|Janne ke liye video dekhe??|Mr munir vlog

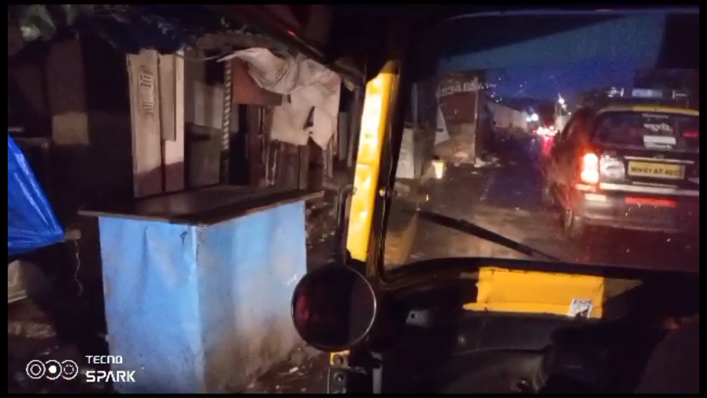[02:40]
हम लोग को आल रेड़ी रिक्षा मिल गई हम लोग रिक्षे में जा रहे हैं देखो काईज यह है मट्रा स्वाड़ी